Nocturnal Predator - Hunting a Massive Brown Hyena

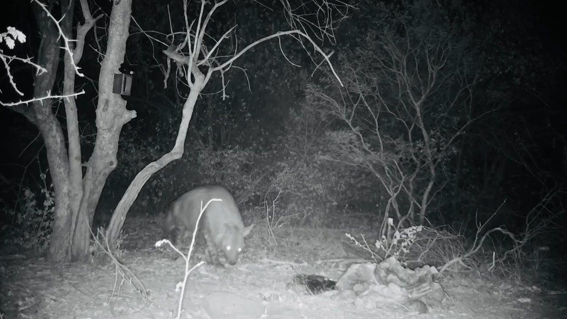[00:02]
He came up with a gun, he's on the right hand side, but I see him, but he's moving around the alley. Yeah, wait for him to settle down. Just walked off.
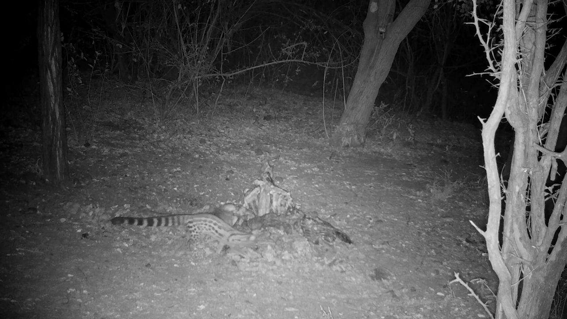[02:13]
I want to give up. I want to give up.
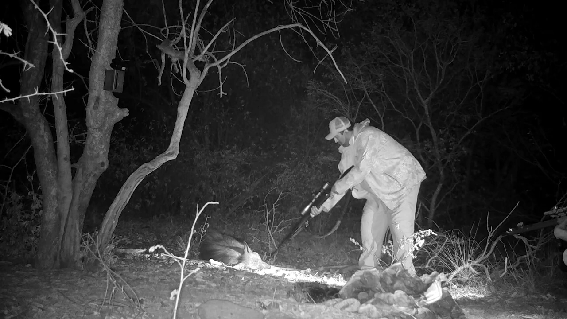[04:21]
Folks, we have a great big brown hyena on the ground Thank you so much, Connors This is a phenomenal, phenomenal brown hyena The shot was good
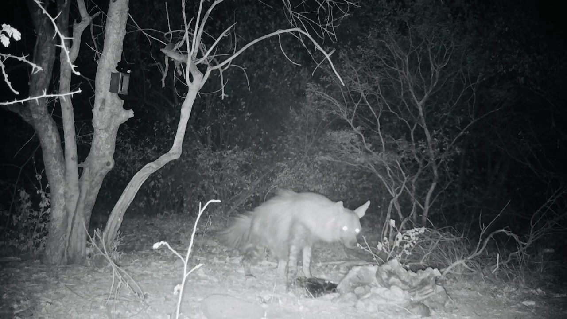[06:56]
not with us As the hyena never came to the bait where we sat For over eight hours each night
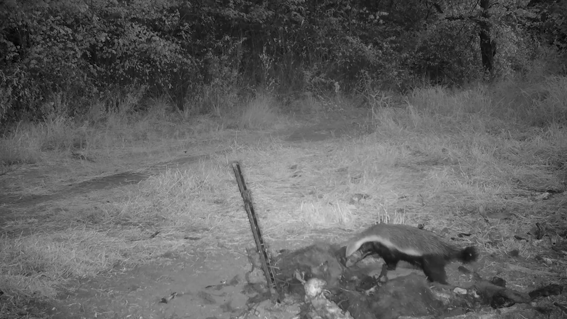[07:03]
We were entertained at various baits By both the honey badger and the jennet cat However, the hyena proved elusive On the very last night of the hunt A massive brown hyena came in Very cautiously It was an incredible moment to finally see one Something was clearly bothering the hyena As he quickly went back and forth Into the bushes multiple times Before I finally had my chance